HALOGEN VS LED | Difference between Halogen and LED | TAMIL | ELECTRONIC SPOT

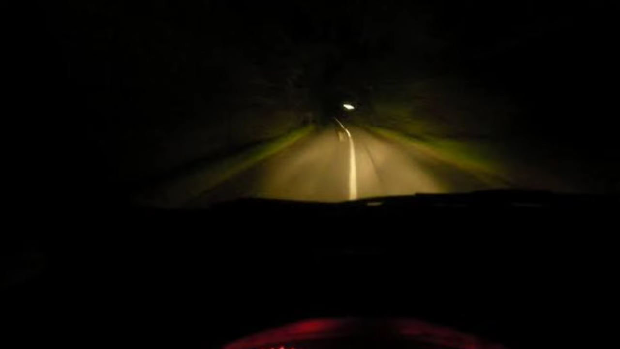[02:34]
அதே எல்இடி போட்டிருந்தீங்கன்னா ரோடு நல்லா விசிபிள் ஆகும். காரு பைக்லாம் பார்த்தீங்கன்னா ஹை பிரைட்னஸ் வைக்கிறது தப்பில்லை, அதனால ஆப்போசிட்டில் வரவங்க பாதிக்கக்கூடாது.
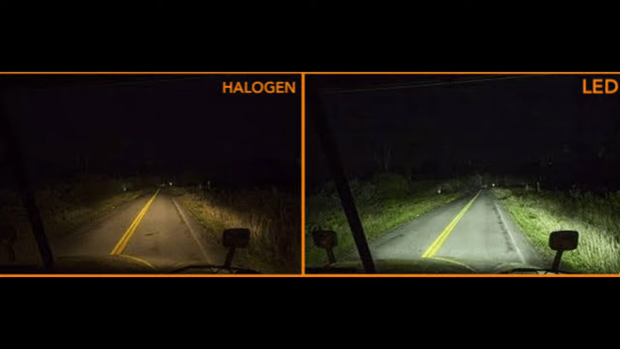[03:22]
ஹாலஜன் 100 வாட்ஸ் தரக்கூடிய பிரைட்னஸை எல்இடி வெறும் 20 வாட்ஸில் தந்துடும். அதனால தான் கரண்ட்டு ரொம்ப ரொம்ப கம்மியாக இருக்குது.